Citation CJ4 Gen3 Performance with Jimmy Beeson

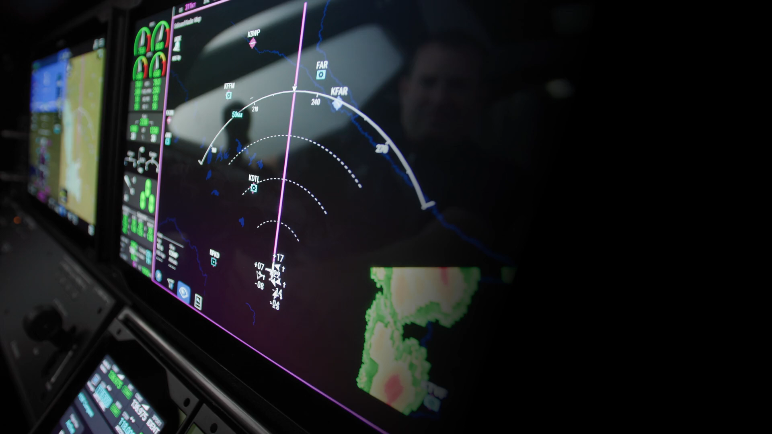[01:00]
which are high-resolution displays featuring edge-to-edge, sunlight-readable, and fingerprint-resistant glass.